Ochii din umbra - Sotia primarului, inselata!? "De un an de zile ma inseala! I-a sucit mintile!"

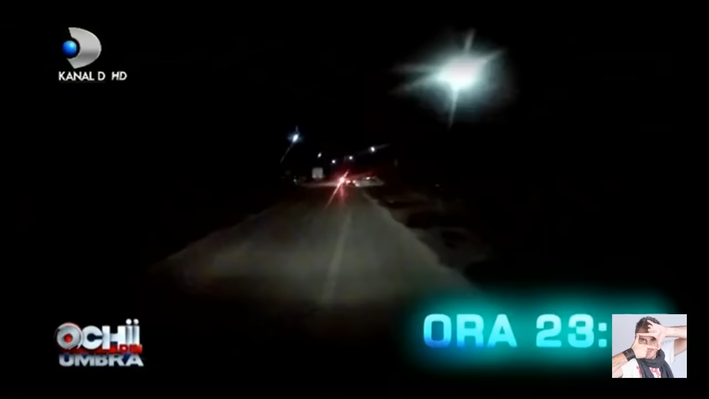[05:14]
În miez de noapte, bărbatul pleacă de acasă. După aproximativ 35 de kilometri, intră în Buzău.
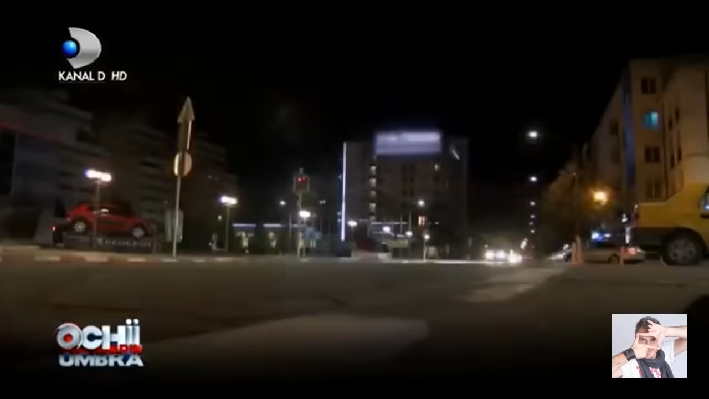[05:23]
Ajunge într-o zonă de blocuri.
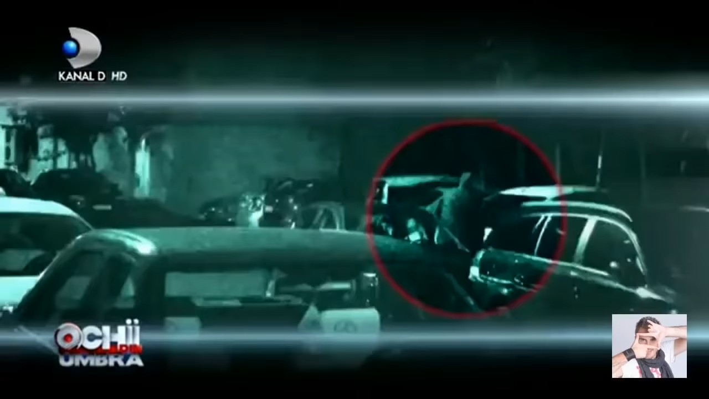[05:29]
Se dă jos din mașină și parcă urmărește ceva.
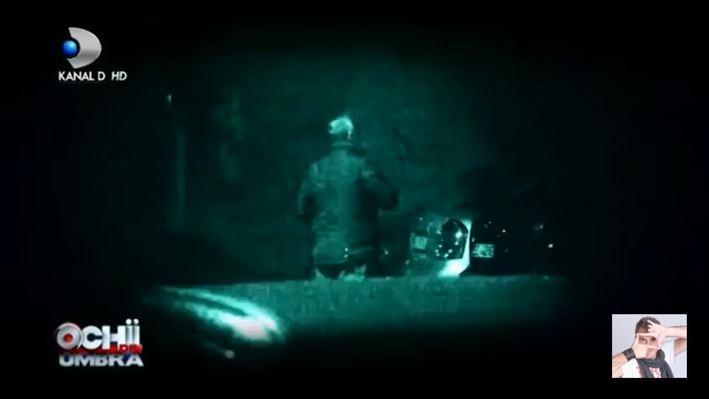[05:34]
Este nervos. Brusc se ascunde după o mașină. Detectivii văd că pe lângă el trece o tânără.
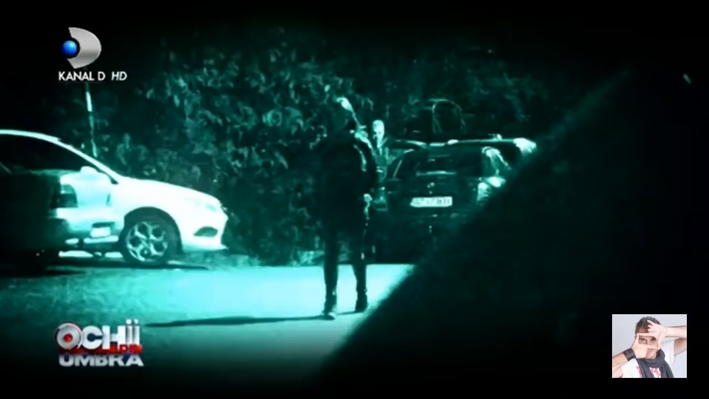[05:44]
Fata nu-și dă seama de nimic și își continuă drumul. Primarul se ține scai după ea, la fel ca detectivii.